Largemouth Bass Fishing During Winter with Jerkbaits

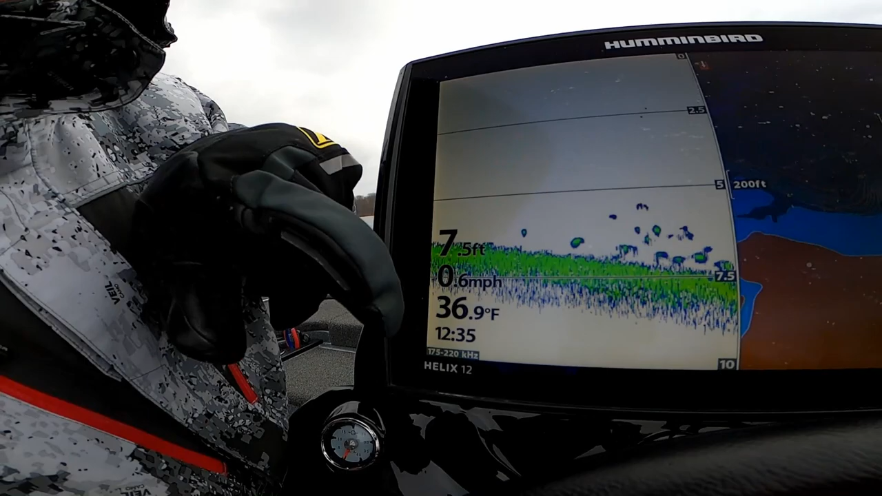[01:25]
On screen: depth 7.5 ft, water 36.9°F, speed 0.6 mph
You can see the water temp right there. Shallow water. December 23rd.
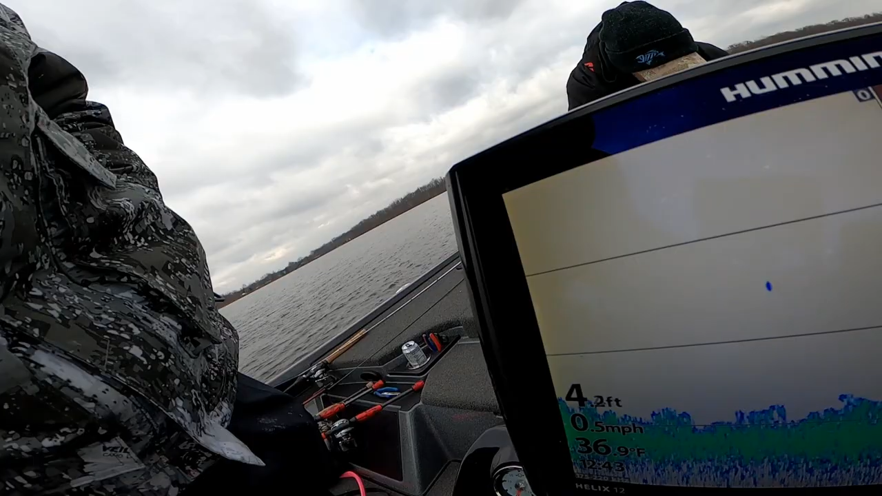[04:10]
On screen: depth 4.2 ft, water 36.9°F
Four foot of water. Another nice chunky fish. Look at that. Got a nice little yellow spot there, huh? Yep.